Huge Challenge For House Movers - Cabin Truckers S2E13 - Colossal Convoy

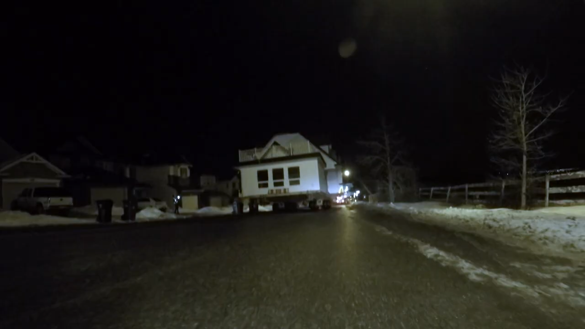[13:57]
A parked car stops them dead in their tracks. What are you waiting for? There's not enough room to get by.